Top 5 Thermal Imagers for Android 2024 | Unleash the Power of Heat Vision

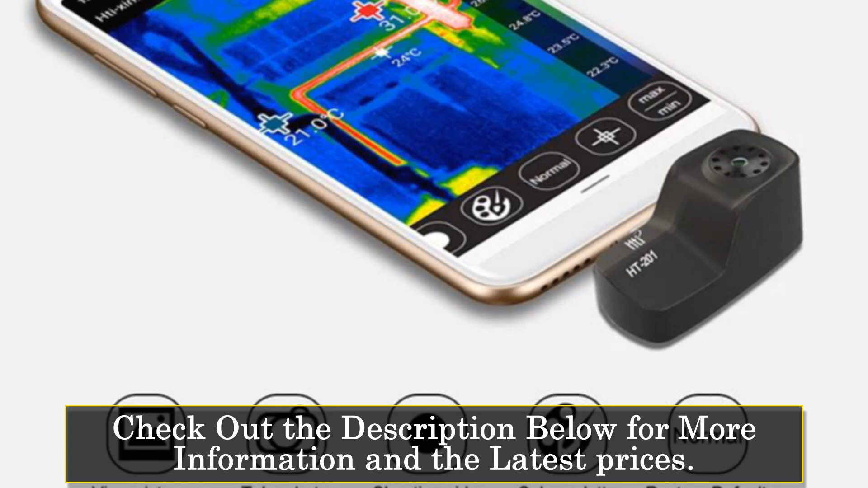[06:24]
Although specific details about the product features are not provided, it is designed to provide basic thermal imaging capabilities for everyday use.
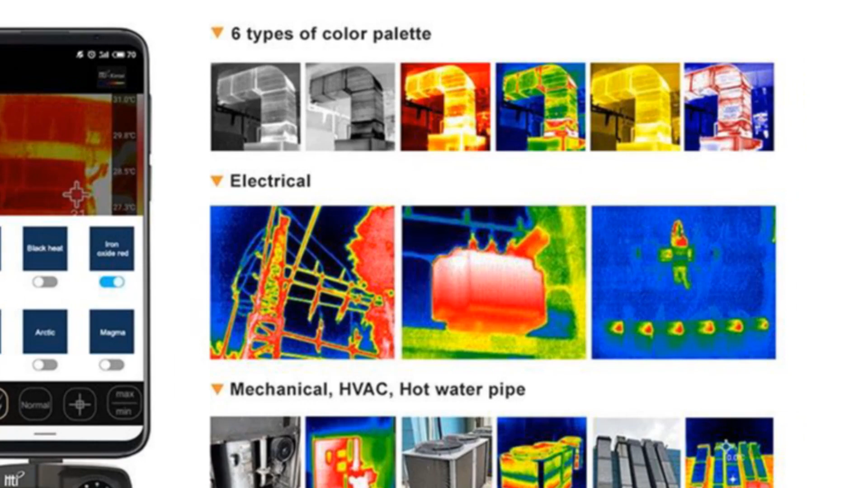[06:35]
While the Taiti 201 may lack advanced features and specifications compared to higher-end models,
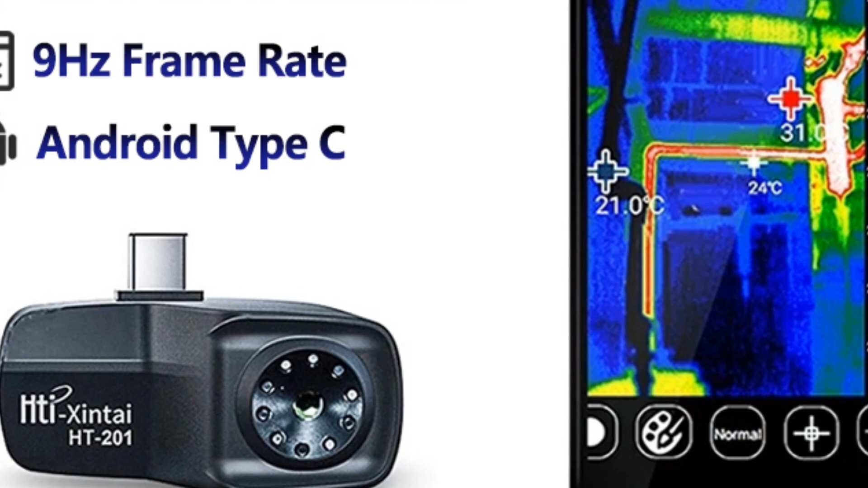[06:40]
it serves as a practical option for users who need a simple and budget-friendly thermal imaging solution.
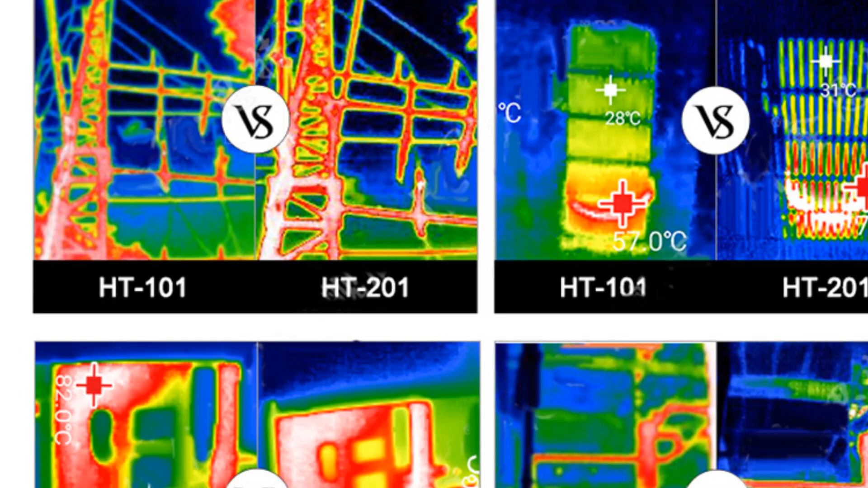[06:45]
It can be useful for tasks like home inspections, energy efficiency assessments, or identifying hot spots in electrical systems. If you're looking for a cost-effective way to explore thermal imaging without investing in a dedicated device,
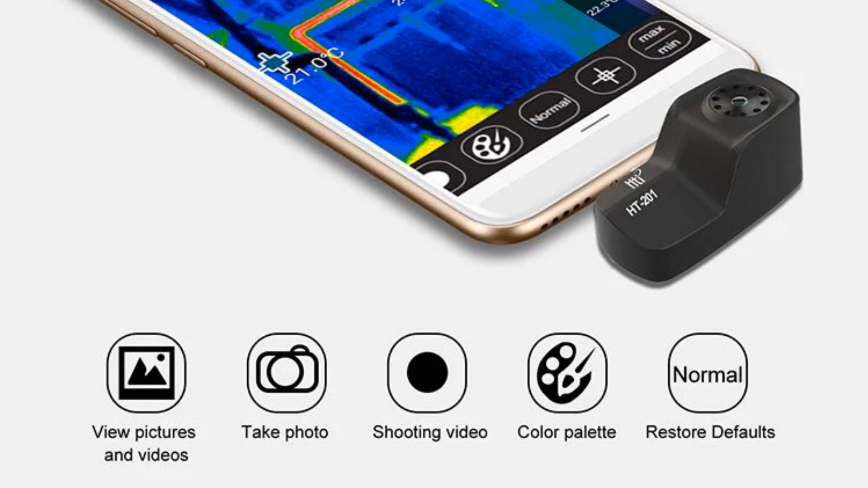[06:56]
On screen: spot 21.0°C
the Taiti 201 Thermal Imagers for Android can be a suitable choice.
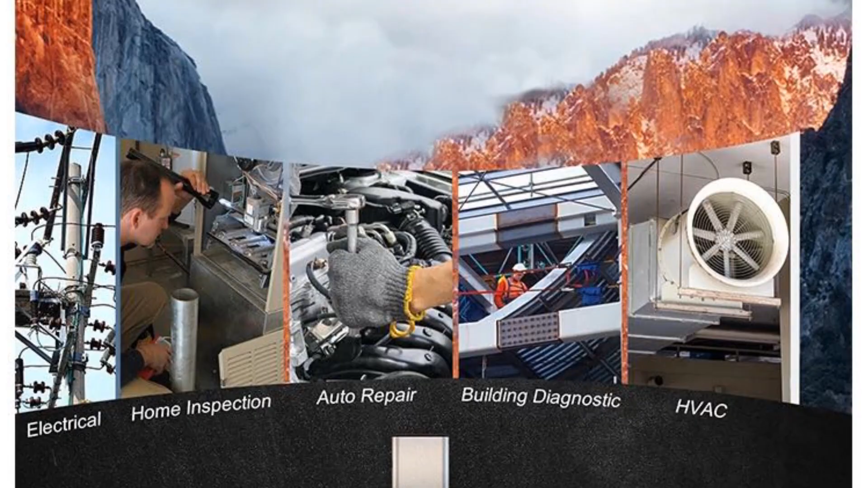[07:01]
Its simplicity and affordability make it accessible to a wide range of potential buyers.
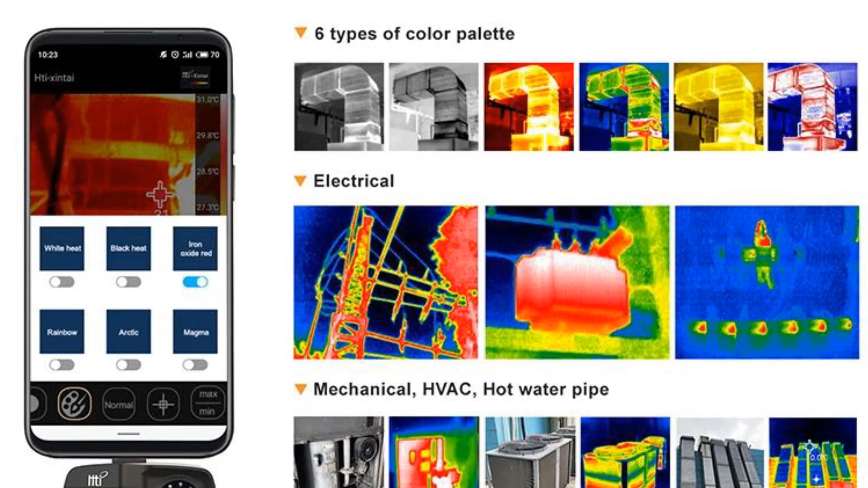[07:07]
On screen: scale top 31.0°C, scale bottom 27.3°C
At Number 1 Fluke ICT-01
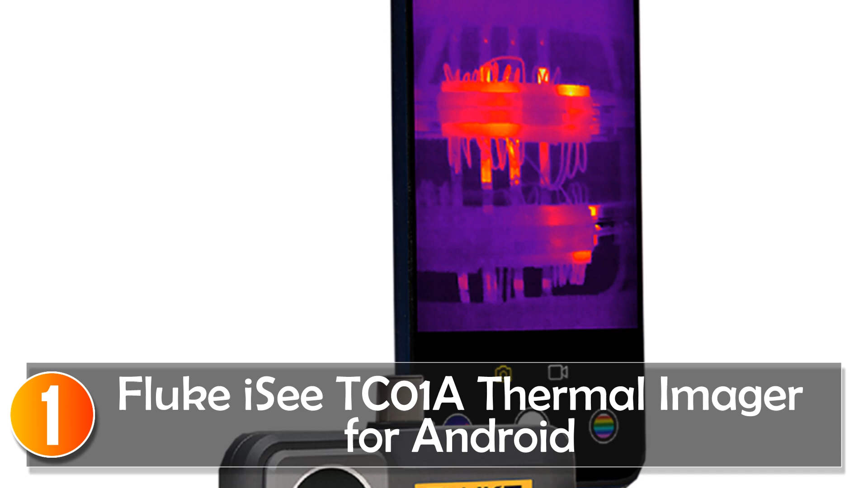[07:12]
Thermal Imager for Android The Fluke ICT-01 Thermal Imager for Android is a powerful and compact device that brings thermal imaging capabilities to your Android smartphone.
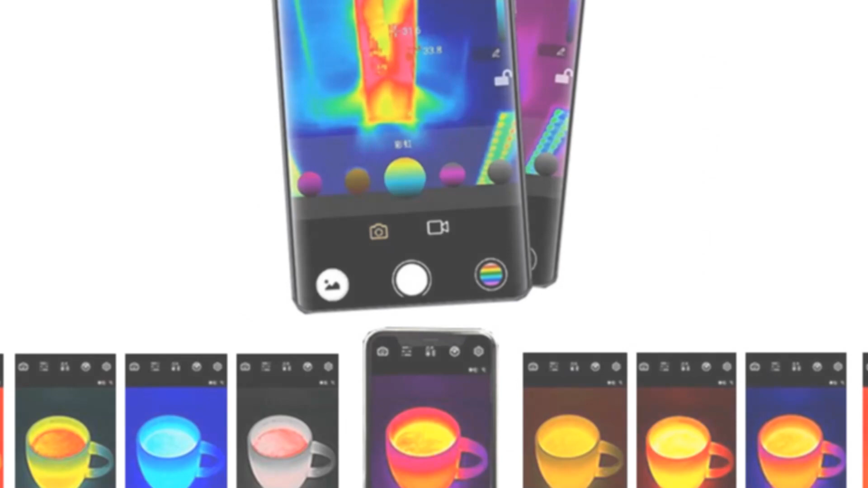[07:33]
With an impressive ear resolution of 256 x 192 pixels and a pixel size of 12 ohm, it delivers detailed and accurate thermal images. This thermal imager offers a wide temperature measurement range, from for lower temperatures and to for higher temperatures.
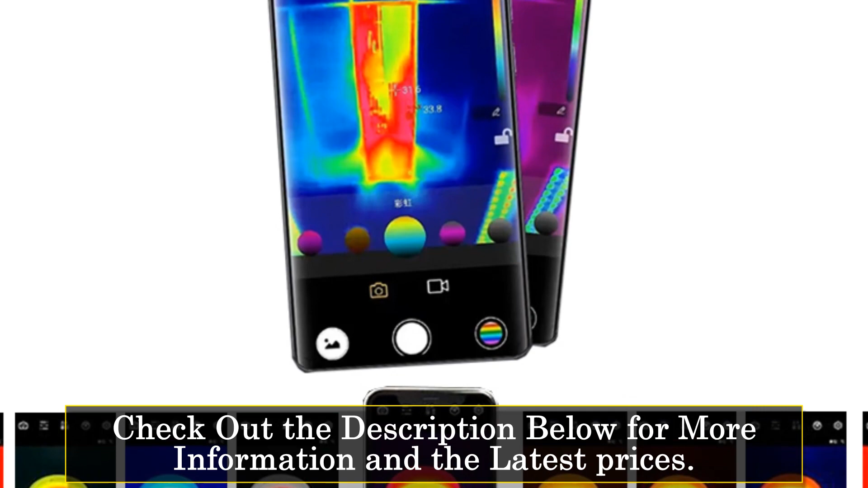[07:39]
The accuracy ensures reliable temperature readings. The device also features a fixed 3 mm focal length,
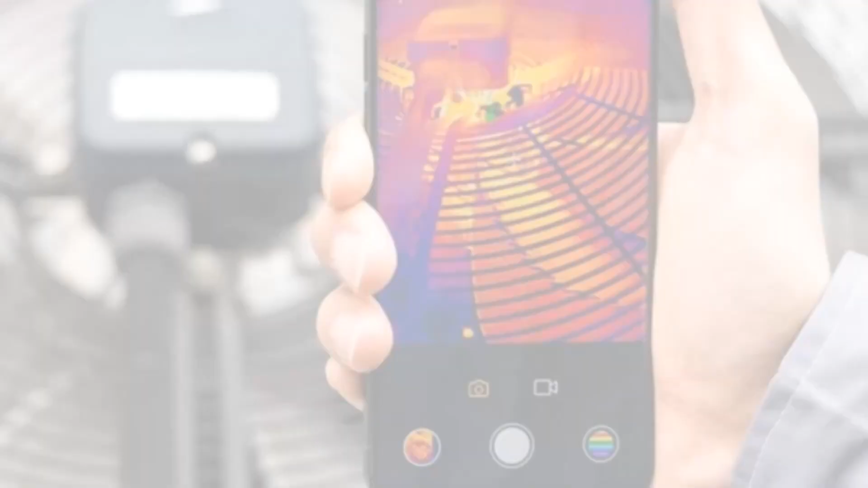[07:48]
providing a clear and focused view of the subject.
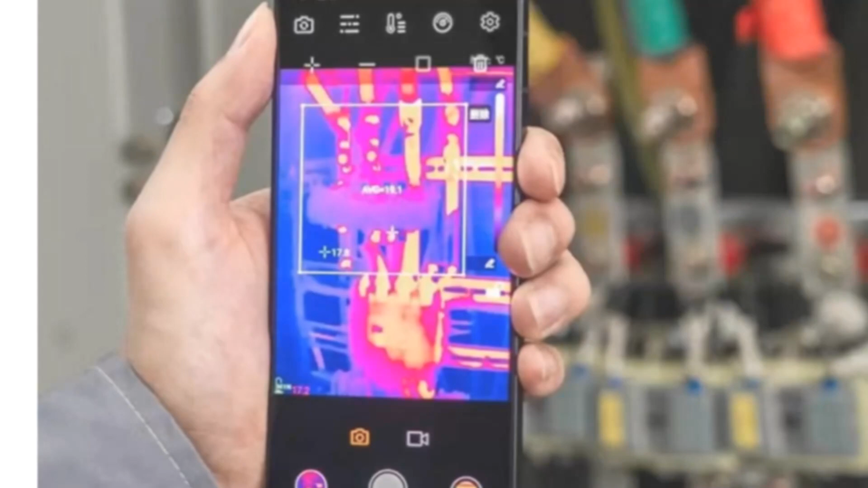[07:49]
With a field of view angle of and a spatial resolution of 3.
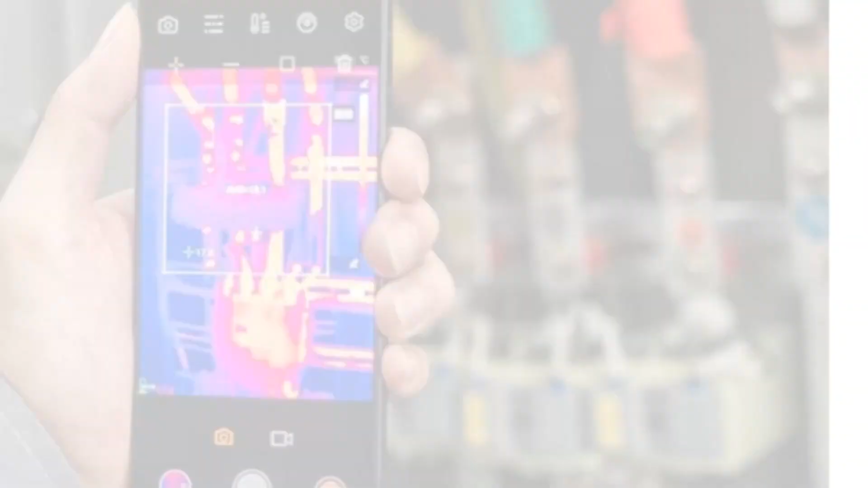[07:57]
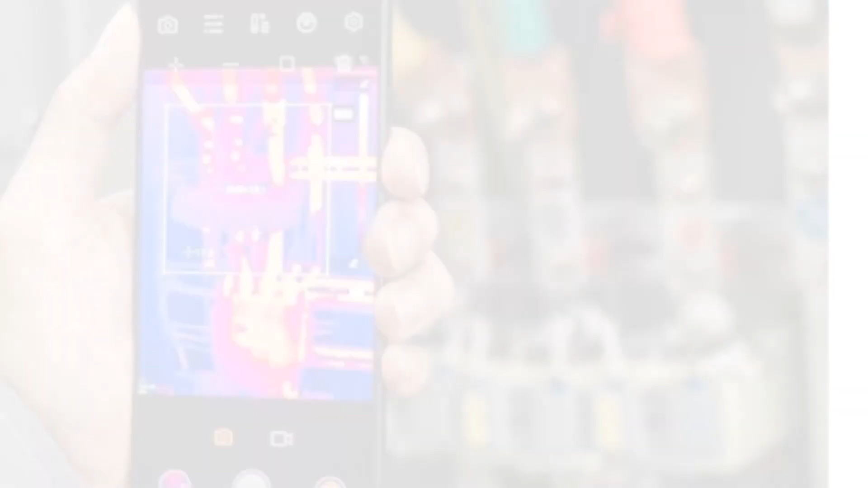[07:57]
81 rad, the Fluke ICT-01 offers a wide coverage area with excellent clarity.
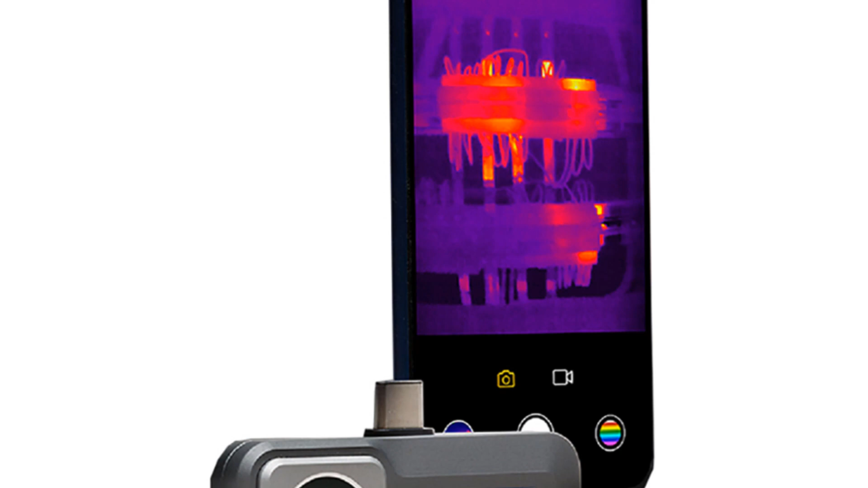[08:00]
The USB Type-C interface allows easy connectivity to your Android device. The Fluke ICT-01 A Thermal Imager is designed to withstand tough conditions,
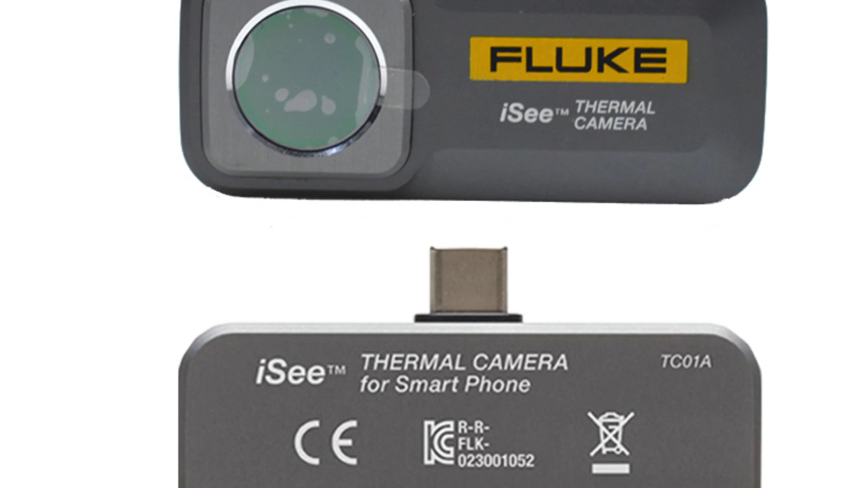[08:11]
with a rugged build and IP54 protection level.
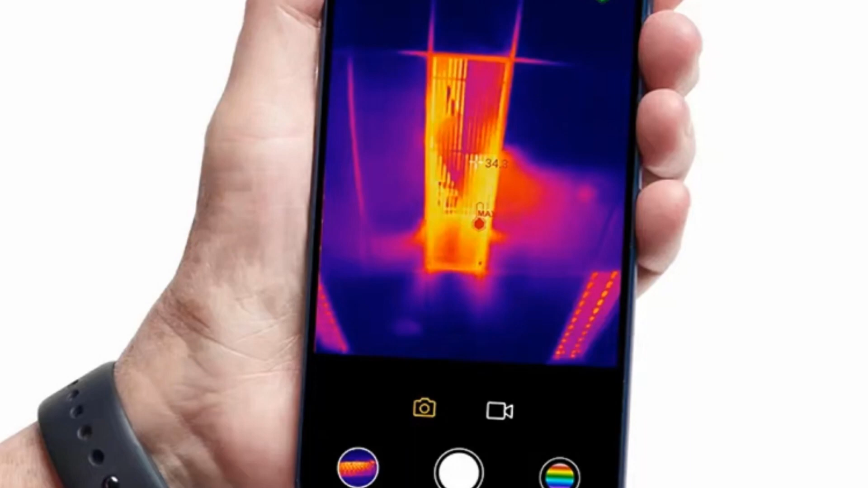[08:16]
It is compact, measuring only 59 x 32 x 10 mm, making it portable and convenient for on-the-go thermal imaging needs.
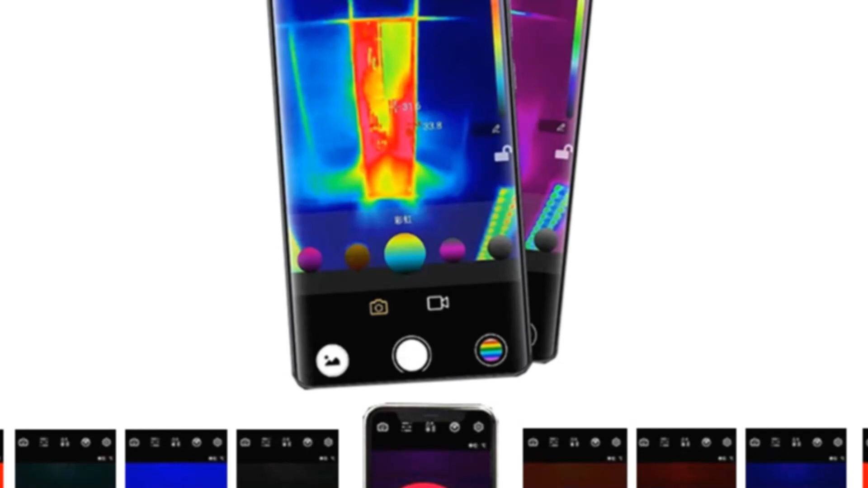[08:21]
Overall, the Fluke ICT-01 A Thermal
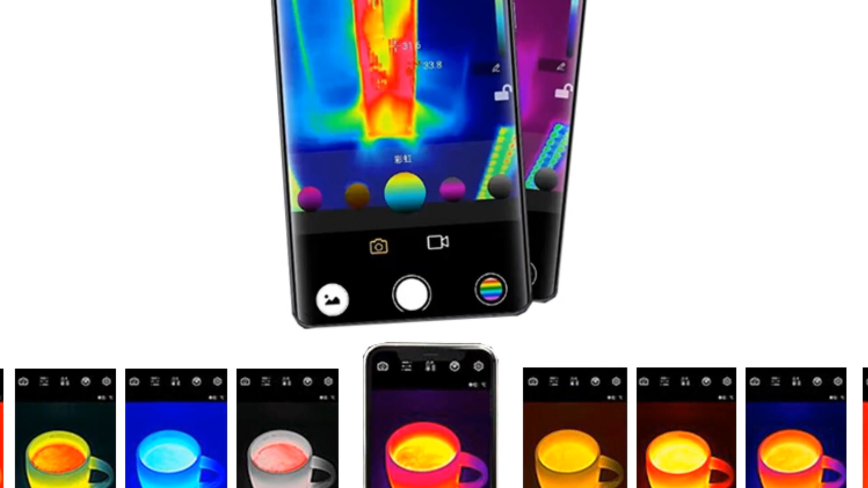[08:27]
Imager for Android is an excellent choice for professionals and enthusiasts who require reliable thermal imaging capabilities on their Android smartphones.